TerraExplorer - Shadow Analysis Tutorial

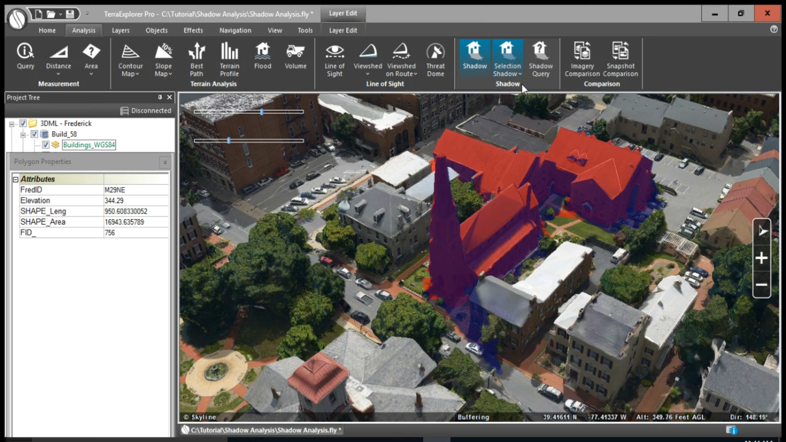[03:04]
The shadow for just this building appears in blue.
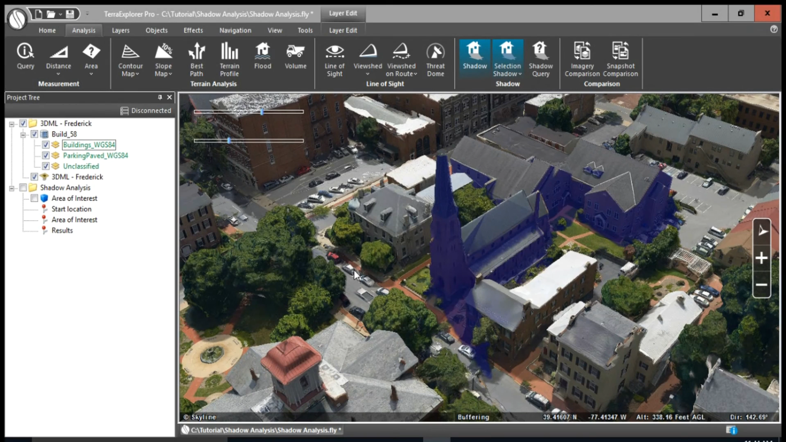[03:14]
We can also change the color and intensity of the shadow by going to Terra Explorer options.
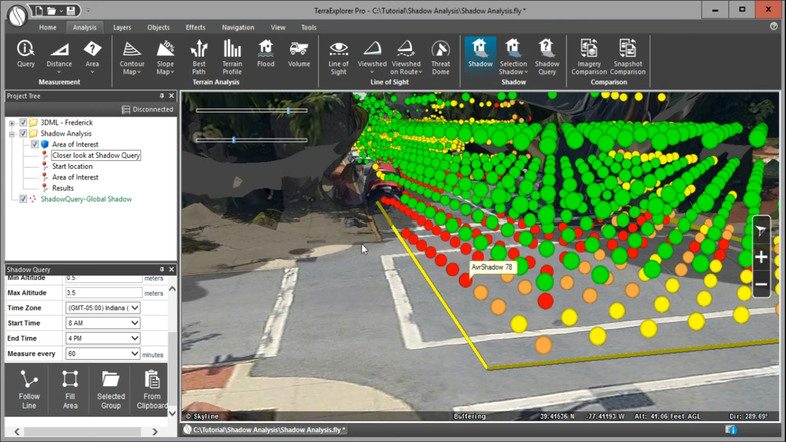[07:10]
orange received a little more shadow, and red received a significant amount of shadow. So let's back up and see what happens if you change the query to a selection shadow query.